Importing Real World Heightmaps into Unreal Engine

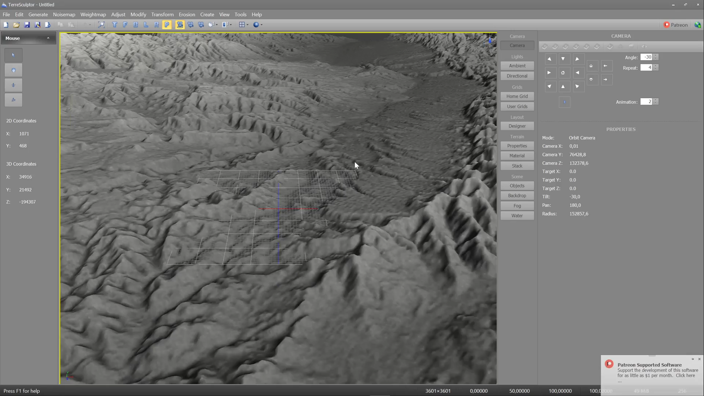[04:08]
Now you have your terrain, pretty spiffy, I'm not gonna lie. Uh, the problem is, right, you can't actually use this yet, because of two things. The first fact is not even the image file yet, and the second fact is, it's a weird resolution.
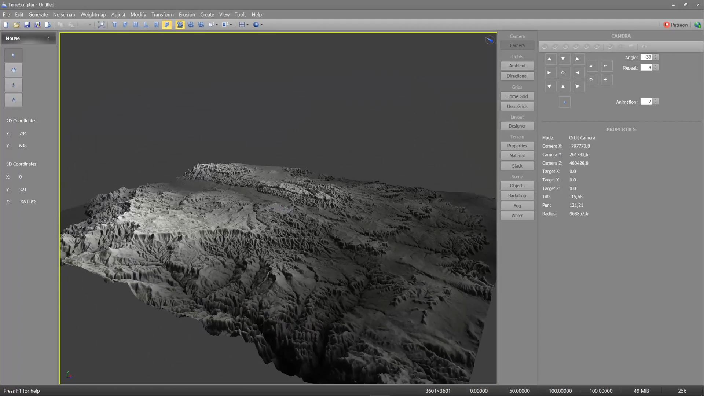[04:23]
UEE actually wants a specific resolution, and it's really weird numbers actually.
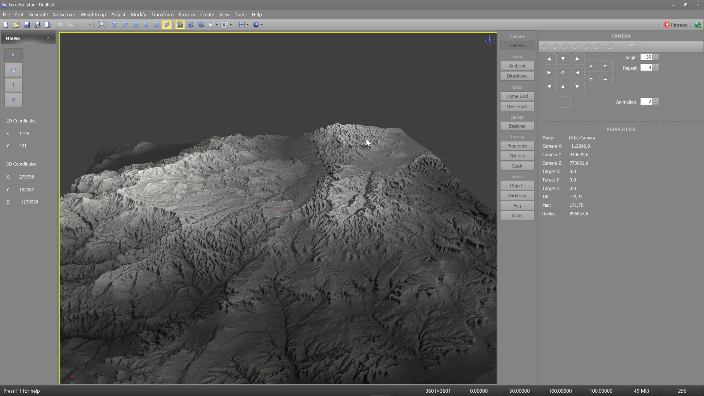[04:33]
So to make our lives a bit easier, we're gonna go to tools, settings, just wait, then we'll go to dimensions, and then we'll enable UDK landscape.
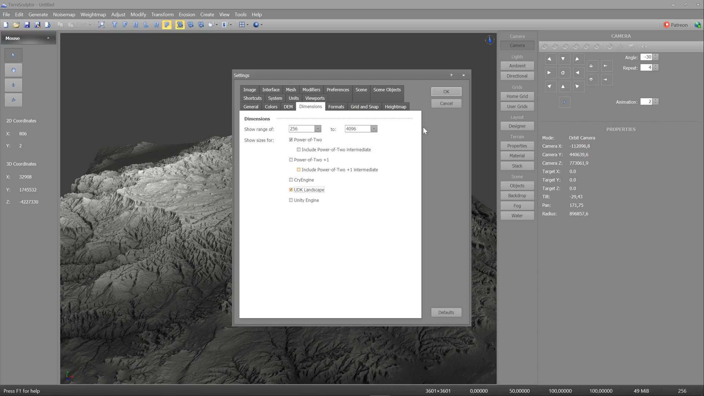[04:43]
Now this will make our lives way easier to import an Unreal Engine. So you'll go to modify, resample, and this is where this UDK setting comes in. Press the UDK button, and this is all the formats that UD, the Unreal Engine actually wants. Now we're gonna pick 4033, since that's the closest we can get to UE's standard.